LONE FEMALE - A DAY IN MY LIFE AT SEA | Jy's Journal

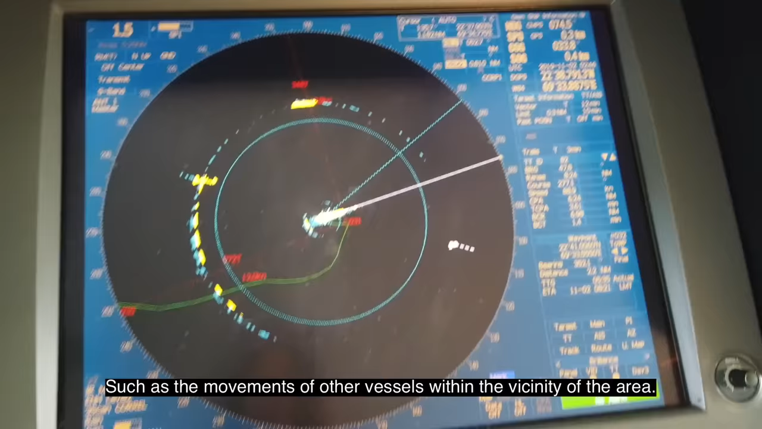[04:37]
the movements of the other vessels within the vicinity of the area you can see